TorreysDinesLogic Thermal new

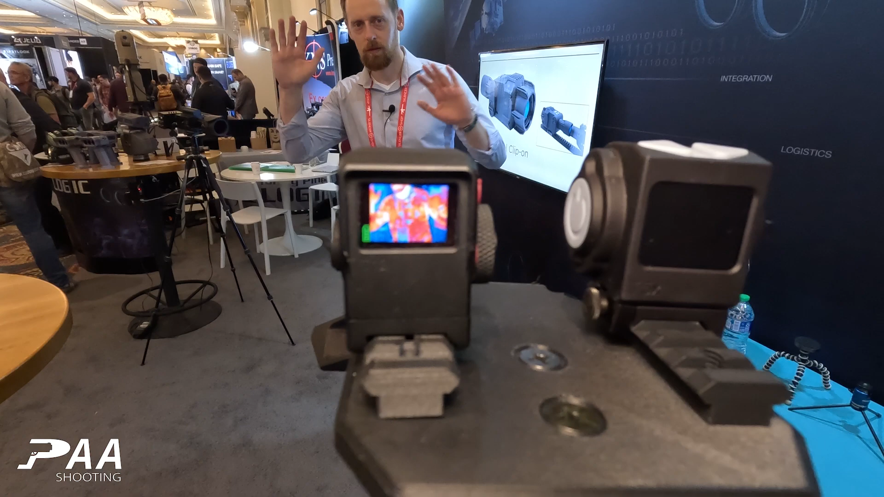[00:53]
Real low-cost IP67, rugged little thermal. So a cute little device.